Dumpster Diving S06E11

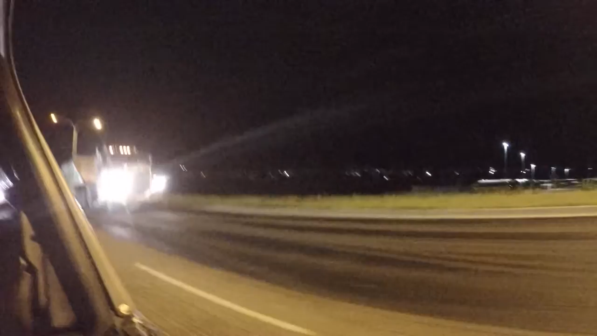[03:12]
oh shit they're resurfacing all of this right now so I had to do like three u-turns just to get into the parking lot but